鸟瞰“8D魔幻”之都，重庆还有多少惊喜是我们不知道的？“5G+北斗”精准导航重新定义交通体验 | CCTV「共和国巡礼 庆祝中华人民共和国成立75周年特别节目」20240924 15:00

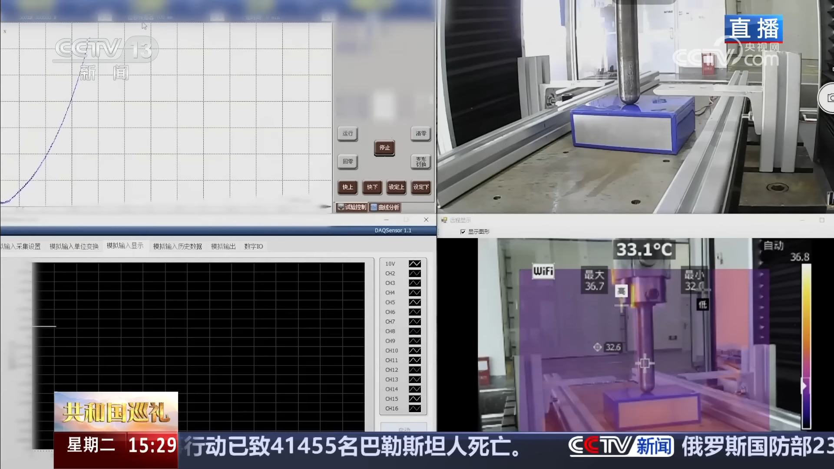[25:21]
On screen: spot 33.1°C
在这项实验当中，我们的试验人员呢，用3厘米直径的圆柱的头来挤压电芯。